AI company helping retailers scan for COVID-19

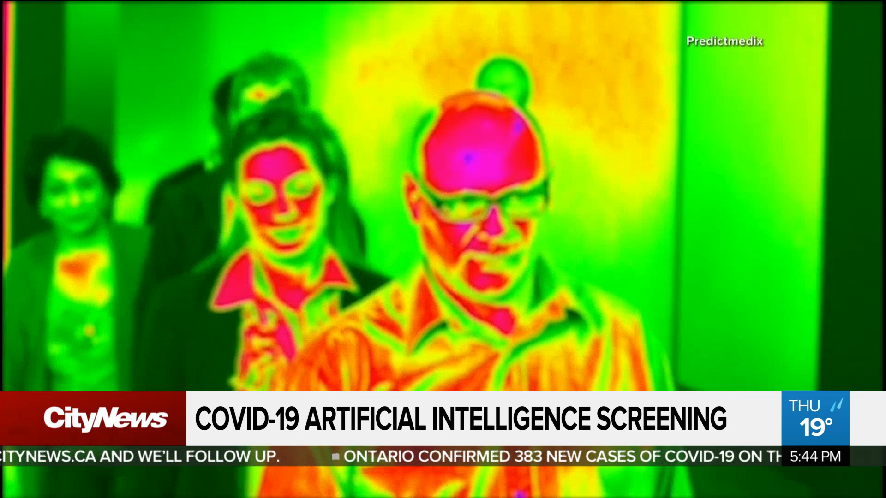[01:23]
So things like fever, headache, exhaustion, redness in the eye, sweat cell activation. So again, a host of parameters that are associated with COVID-19.